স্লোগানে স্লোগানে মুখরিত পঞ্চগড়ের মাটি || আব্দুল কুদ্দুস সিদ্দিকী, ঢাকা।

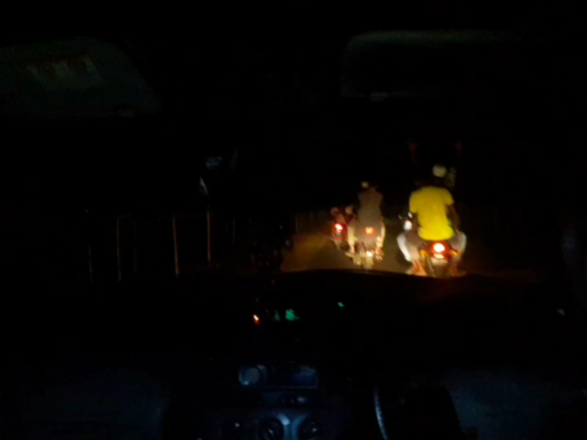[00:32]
ওই যে ওদের রিচিত খানটা ভালো আছে মোবাইল সামনে থেকে ভিডিও করে ওই মোটরসাইকেল আসলে খুব সামনে